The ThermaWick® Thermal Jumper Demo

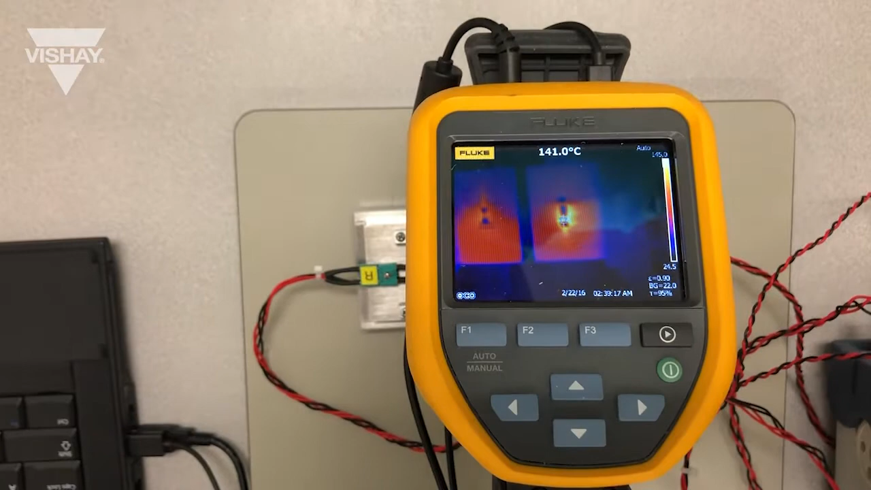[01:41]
On screen: spot 141.0°C
itself and here as you can see the temperature is about a hundred and forty degrees.
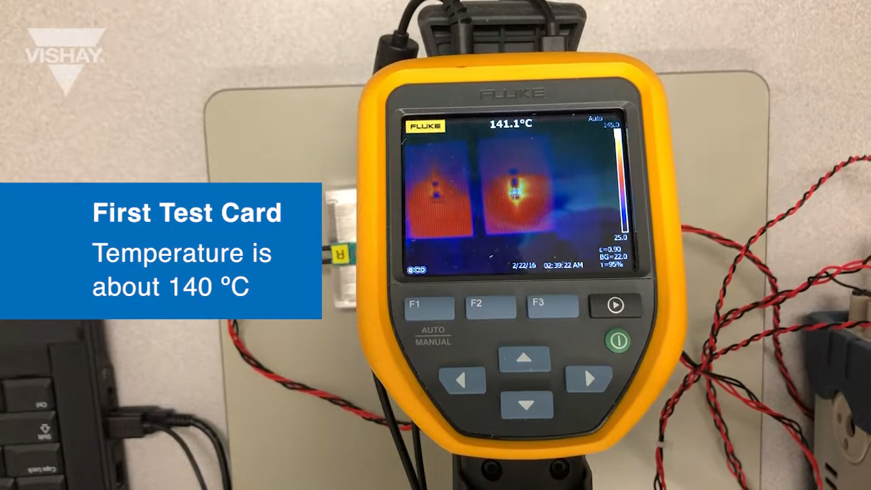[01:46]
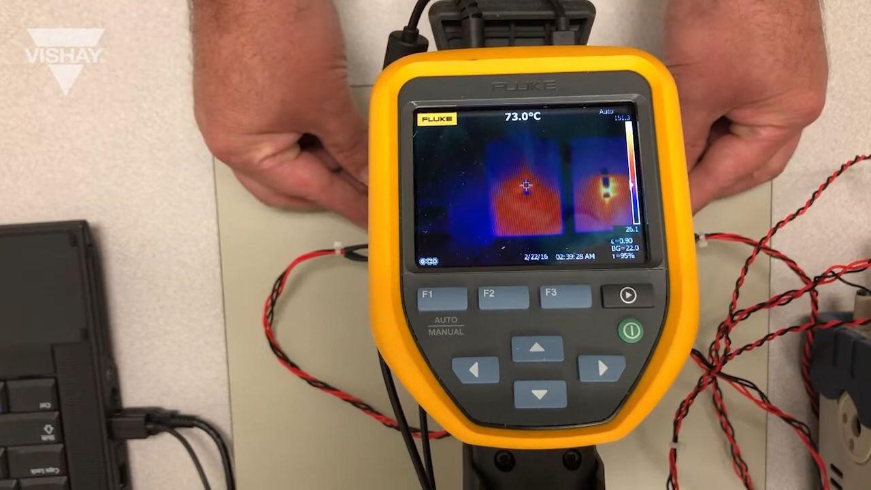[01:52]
Then we'll take a look at the resistor with the Thermalwick connected to it connecting it to the heat sink
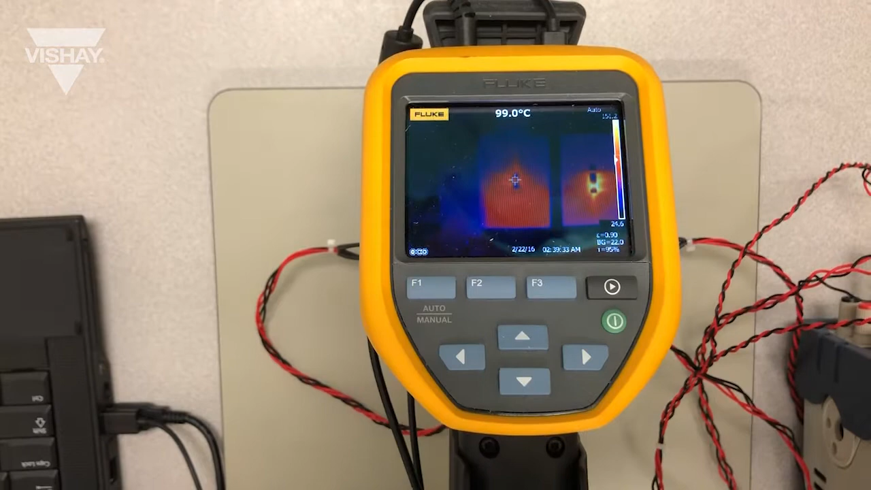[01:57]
On screen: spot 99.0°C
and as you can see it's running about a hundred degrees C.